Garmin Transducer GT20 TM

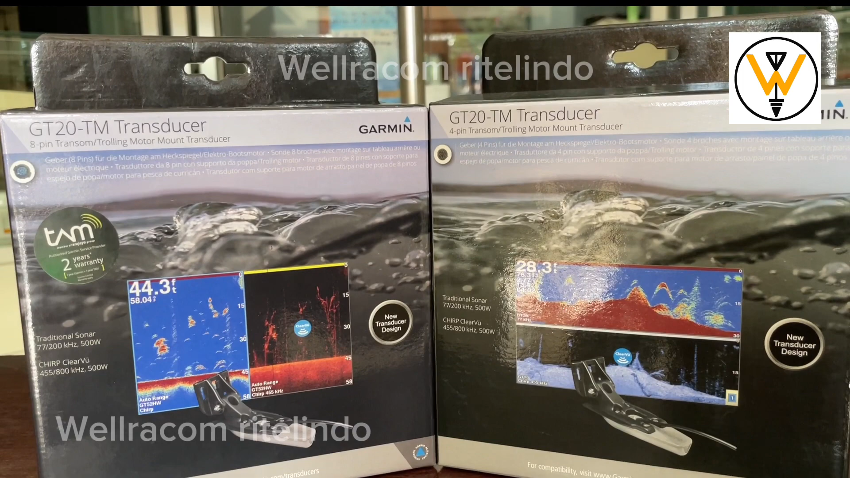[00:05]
Assalamualaikum, hari ini kita akan memperkenalkan transducer atau biasa dikenal dengan kamera bawah laut apabila di nelayan-nelayannya sepatutnya Iya,
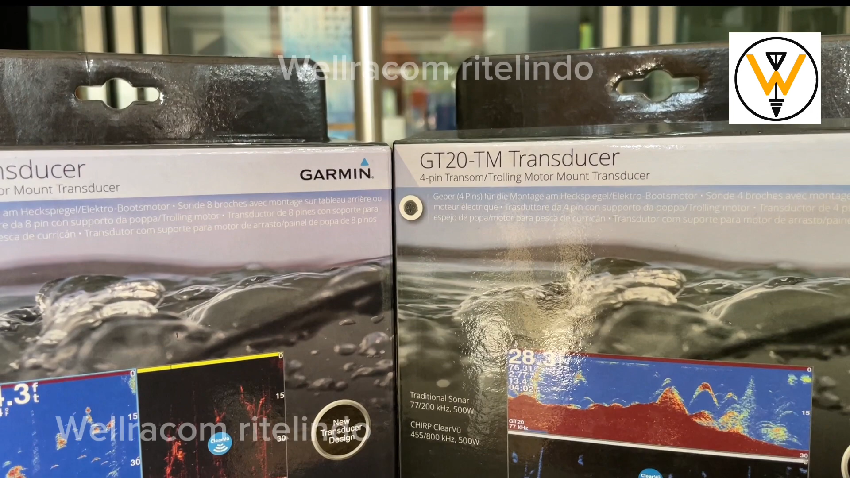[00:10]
transducer di nelayan itu mereka bilangnya kamera bawah
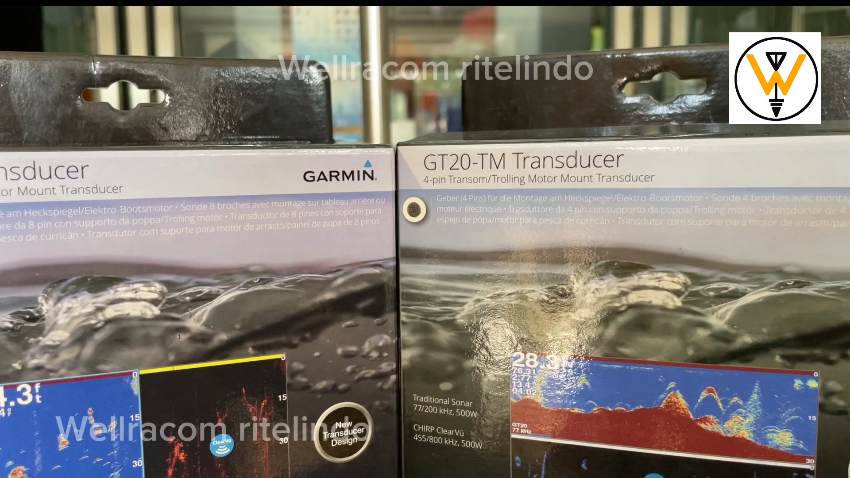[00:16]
laut Dan ini adalah transducer Garmin yang terbaru GT20TM
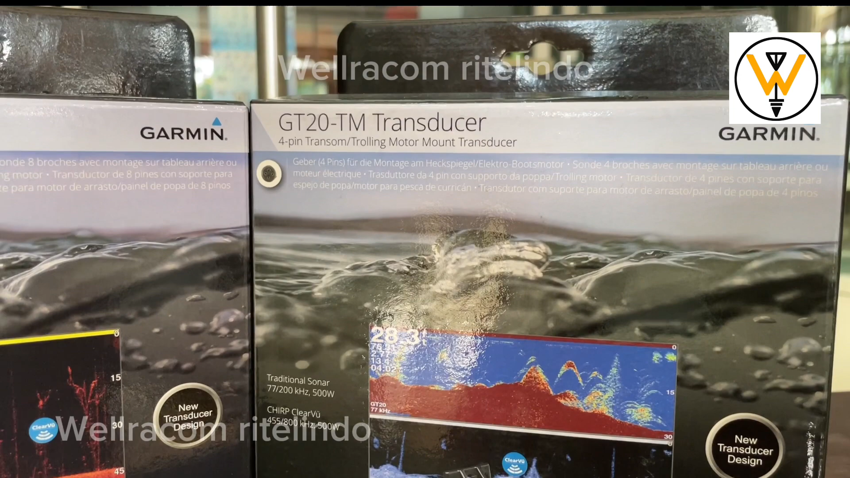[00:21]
transducer Yang di sebelah sini ini yang 4 pin
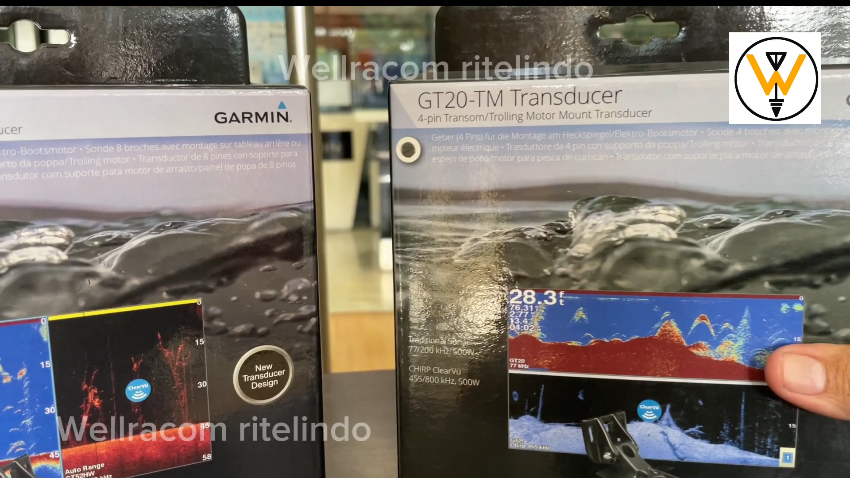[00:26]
Lalu yang di sebelah sini adalah yang 8 pin Iya,
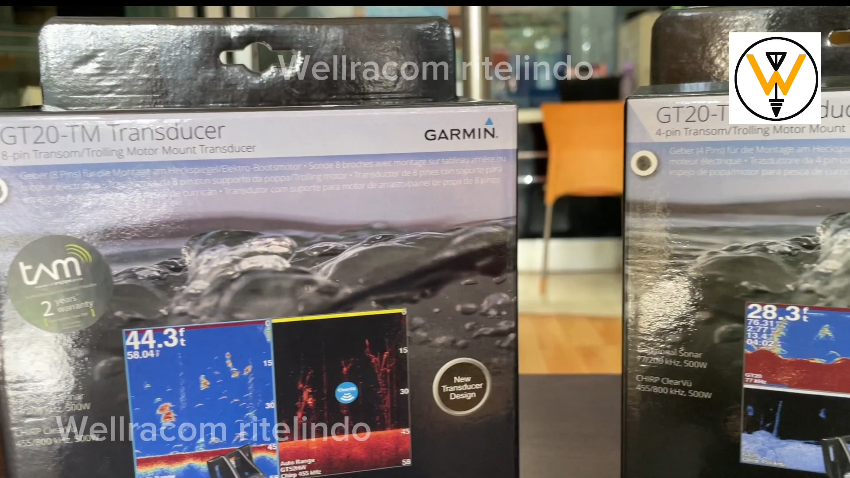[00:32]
yang 4 pin itu masih dipakai ya sobatul ya Karena kan 4 pin itu masih banyak
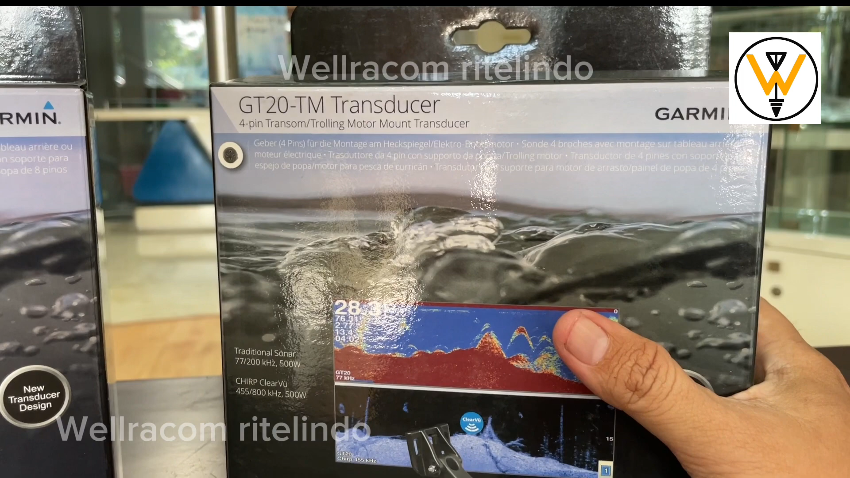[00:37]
fish finder yang memakai konektor tipe ini
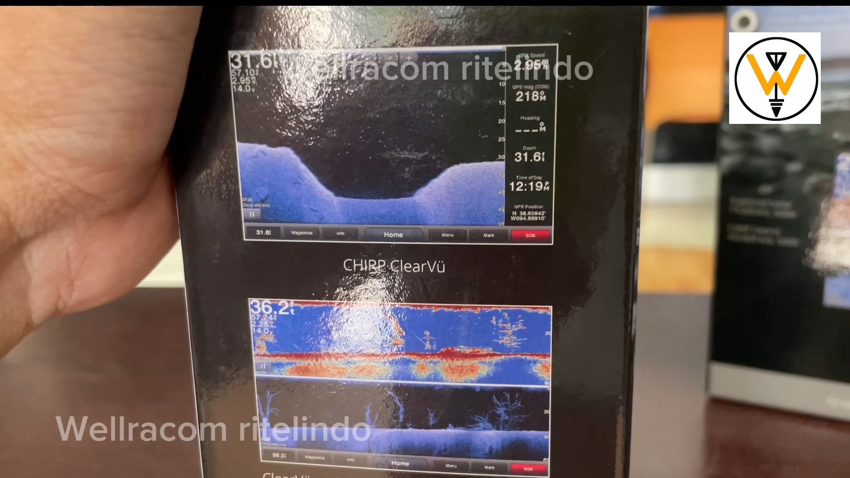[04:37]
Ini adalah beberapa Contoh tampilannya Ini clear view
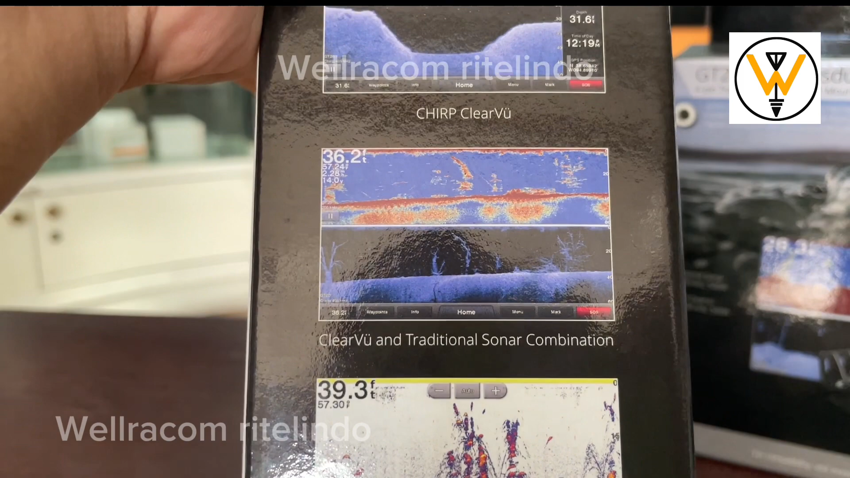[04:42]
Ini tradisional Sama Clear view Lalu ini adalah yang tradisional Dengan background Berwarna putih